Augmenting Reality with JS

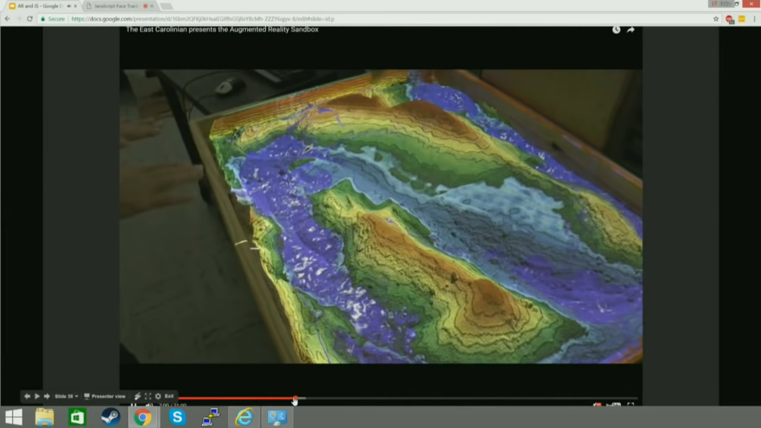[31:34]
So, you can attach like some connects because they've got great depth sensors and like a projector.